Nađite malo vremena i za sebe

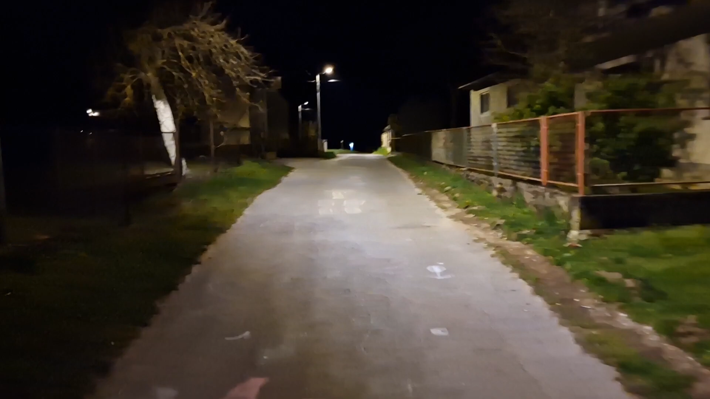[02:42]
Možete skrenuti desno, prema lugerima, prema ribiću i šumećici.
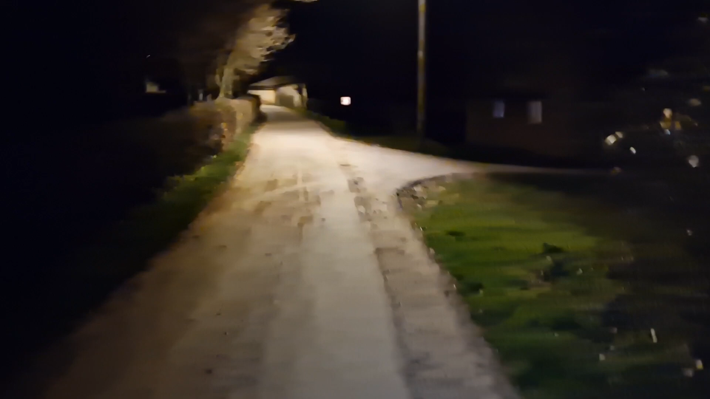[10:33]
da nema ništa evo što sad s pjeve strane jedan s desne
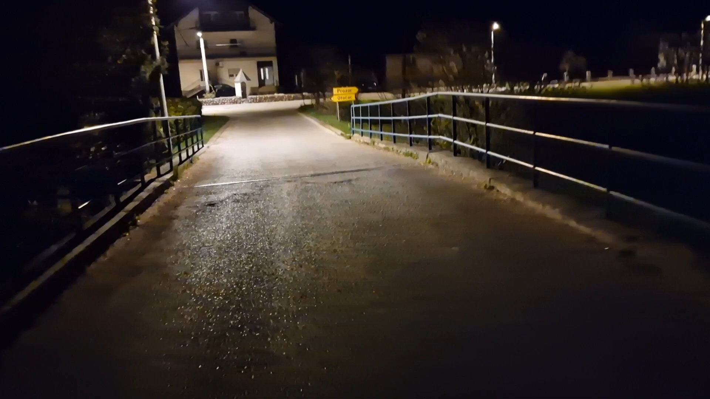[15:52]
dišite punim plućima 100% miris prirode evo desno prozor lijevo otočac